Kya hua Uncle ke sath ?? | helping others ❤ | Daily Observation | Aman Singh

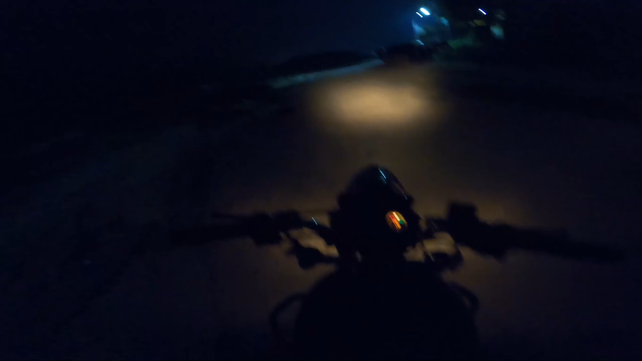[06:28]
लेकिन भाई आप देख रहे होंगे अचानक अंधेरा कैसे हो गया, तो भाई गोप्रो मेरा पता नहीं क्या हो गया, बंद हो गया। तो बहुत मुश्किल हुआ इसको ठीक करने में, लग गए सोचे नहीं भाई, बैटरी भी चार्ज था, स्पेस भी था, तो क्यों हुआ।
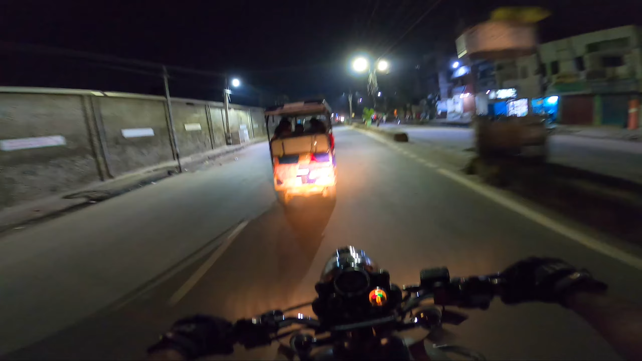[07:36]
देखिए बच्चा का पैर निकला हुआ है, देखिए बच्चा का पैर अंदर करिए, गाड़ी लगेगा, चोट लग जाएगा पैर में।